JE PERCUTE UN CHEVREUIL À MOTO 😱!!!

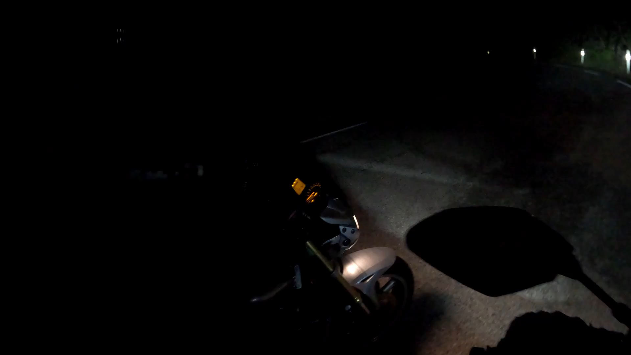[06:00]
roi je me suis pris une je me suis pris un truc mais regarde mon garde-boue je me suis pris non mon garde-boue avant avant